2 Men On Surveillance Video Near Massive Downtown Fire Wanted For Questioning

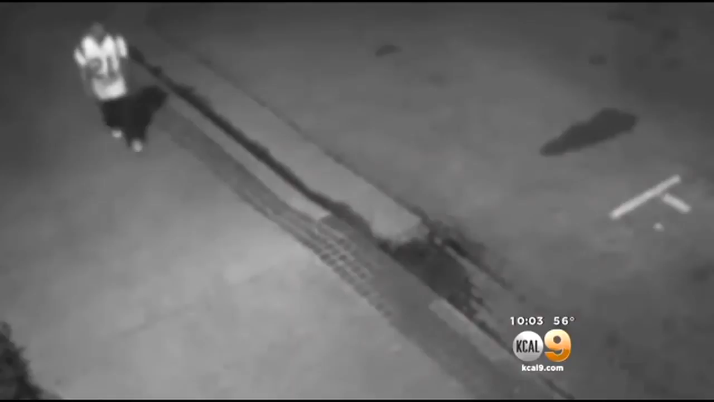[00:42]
A second video shows a different man with a backpack and wearing a Chargers jersey walking calmly down the street.